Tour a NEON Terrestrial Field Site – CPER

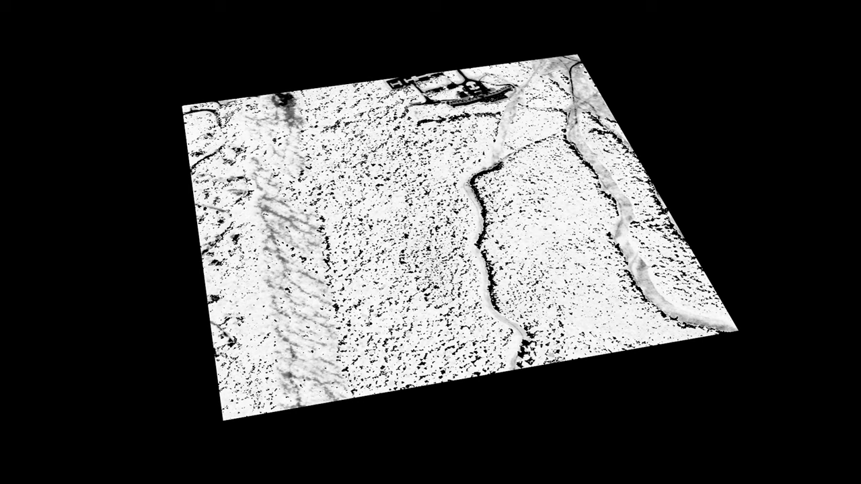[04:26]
It can detect ecosystem conditions like nitrogen content in the vegetation below.
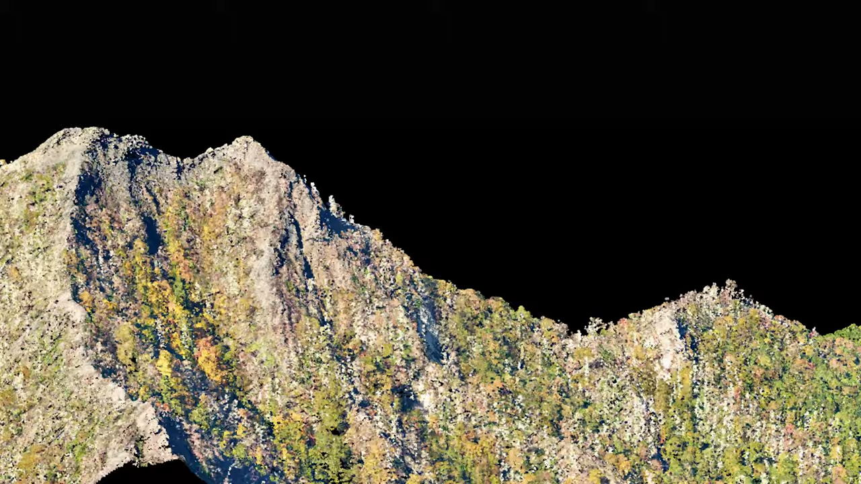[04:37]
And a RGB camera that collects high-resolution photos.